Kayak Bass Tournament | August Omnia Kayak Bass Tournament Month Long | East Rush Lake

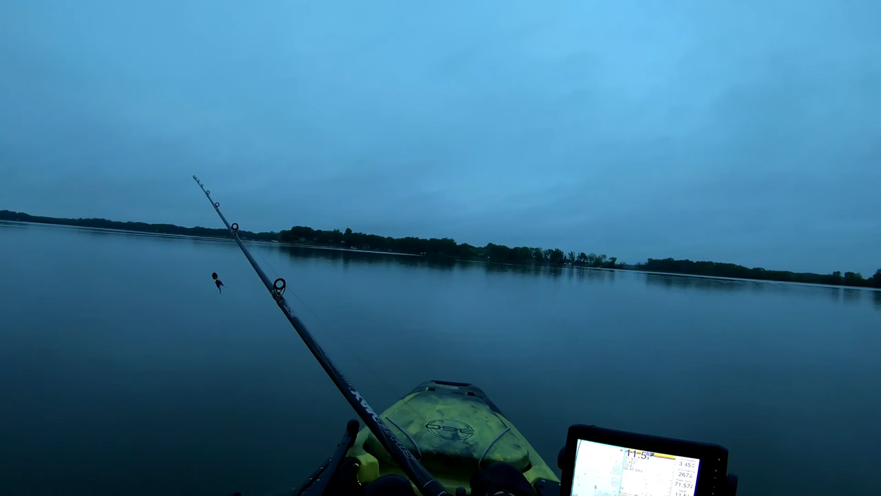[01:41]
It's a very sandy bottom. So we're just heading straight across from the launch. I'm gonna hit some of these docks all the way down the west side of the lake. And this lake is actually pretty murky. So that means we have to use a lot of lures that create a lot of noise.
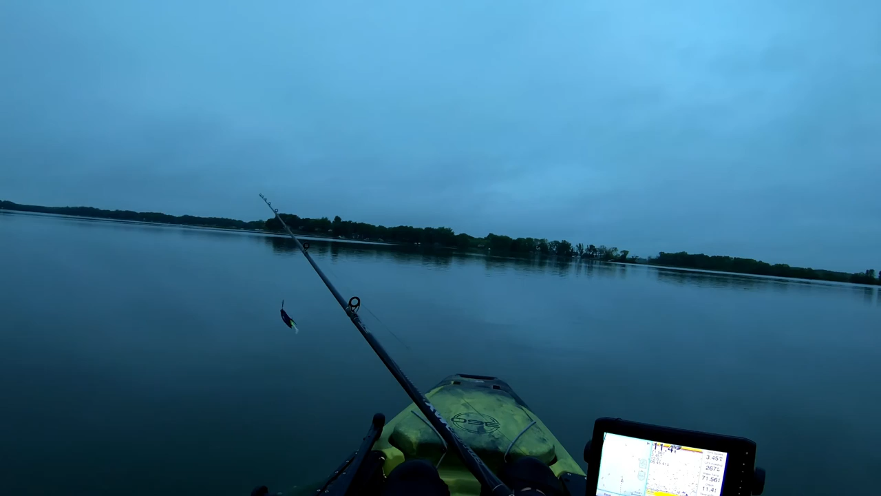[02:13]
Maybe a little brighter colors. Especially right now, it's overcast too. We're supposed to get some rain, possibly later. It's like a lot of debris under the water, a lot of debris. Don't see much for structure.